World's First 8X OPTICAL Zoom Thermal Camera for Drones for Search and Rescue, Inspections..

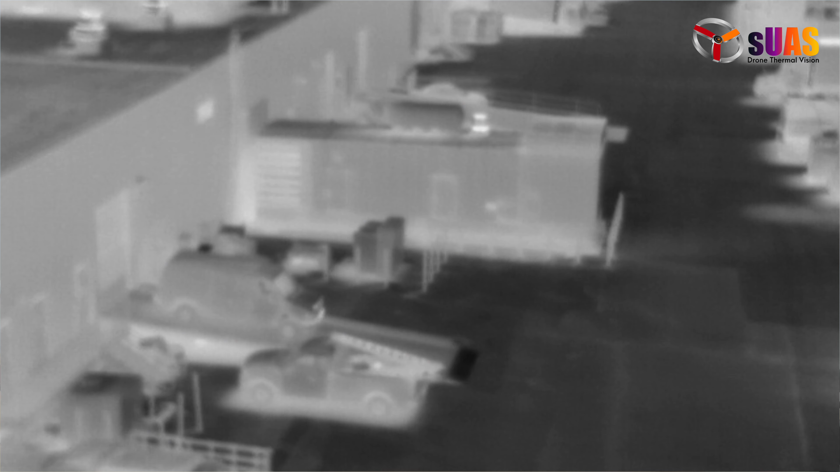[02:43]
scaling it up a digital image or video on the screen without adding more details to it. In some situations, it might help.
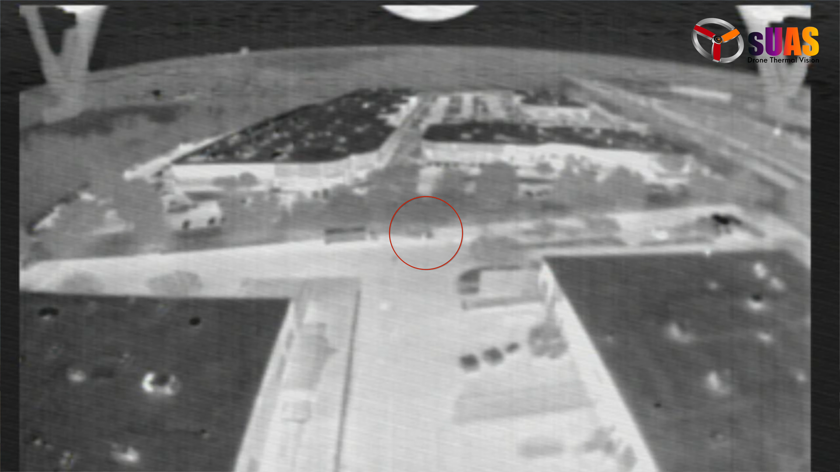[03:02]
Here's an example where you see a blob and you can't recognize what it is. So you have to blow it up digitally. Because no new information is added, the profile stays the same.
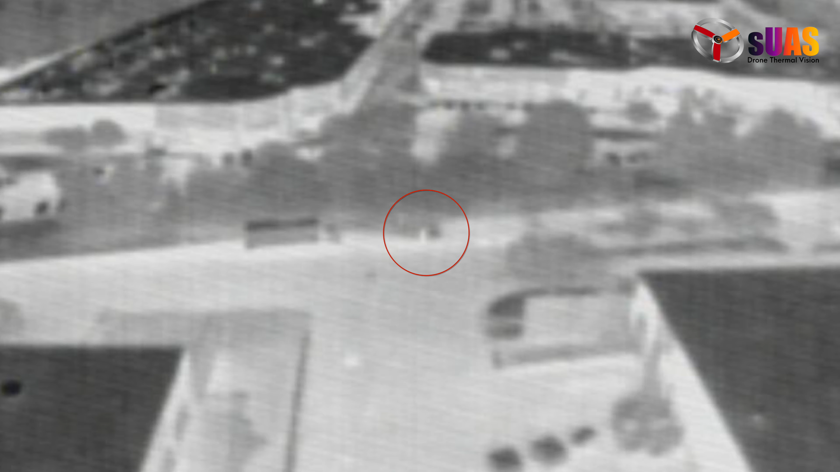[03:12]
The images get proportionally bigger, but you can't make out what it is.
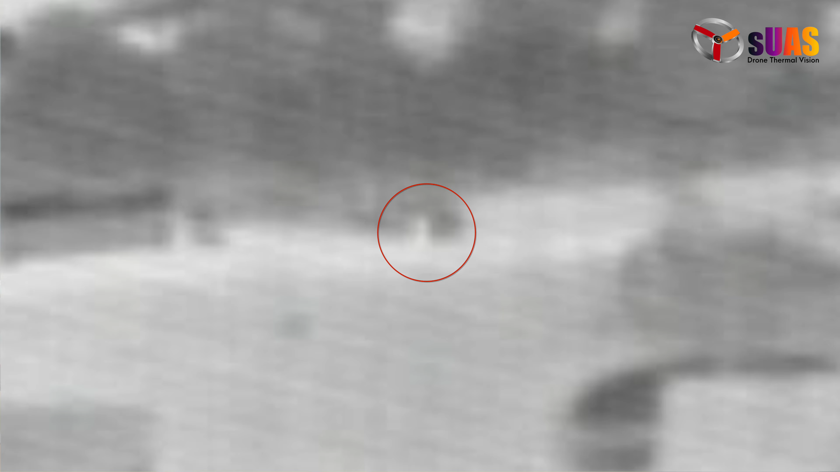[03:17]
So here the optical zoom comes into rescue.
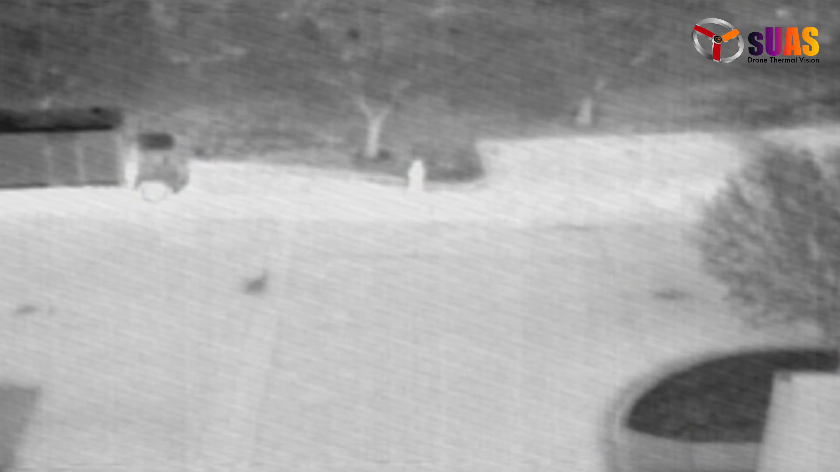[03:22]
So it's great for inspection, search and rescue, etc.